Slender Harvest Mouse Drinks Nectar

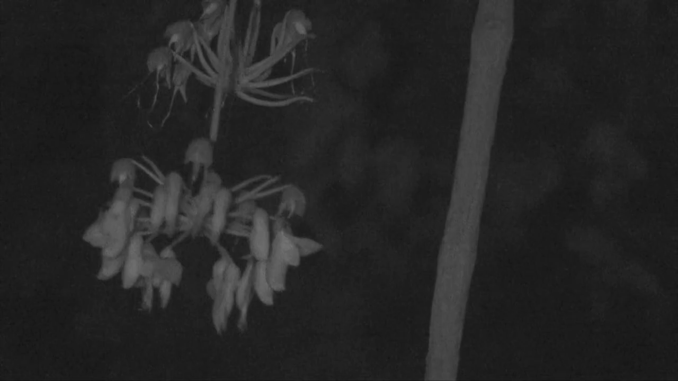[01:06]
but here comes a big one, a harvest mouse wanting its share of the nectar booty.
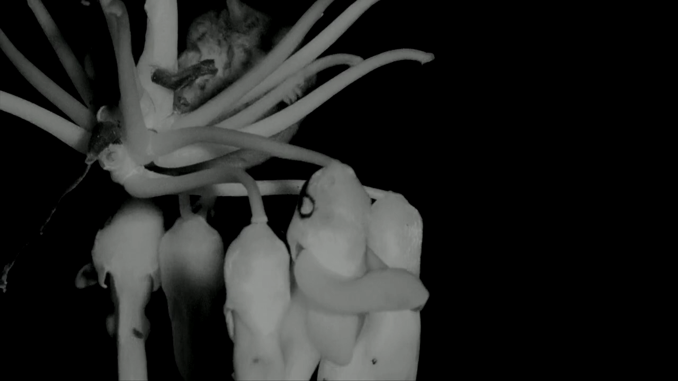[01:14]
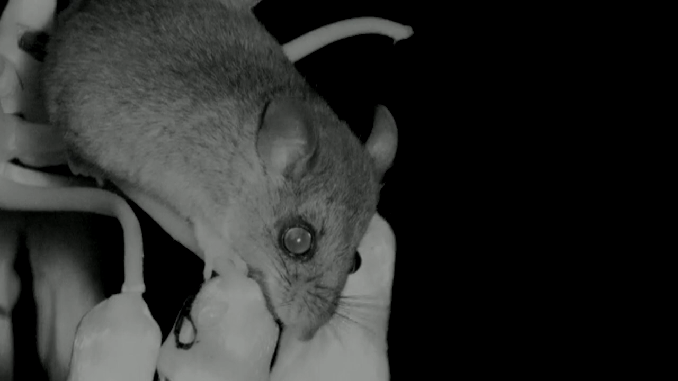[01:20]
Notice the black eye ring characteristic of this species. It is not clear if the mouse made the hole in the flower or some other species. Harvest mice can detect sounds as low as 10 decibels.
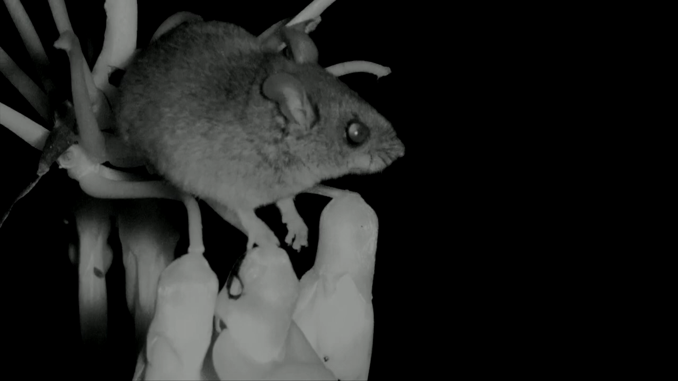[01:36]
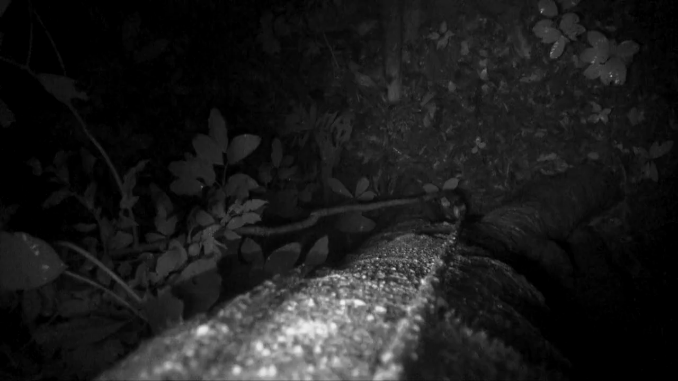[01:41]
Notice how the long tail helps for balance.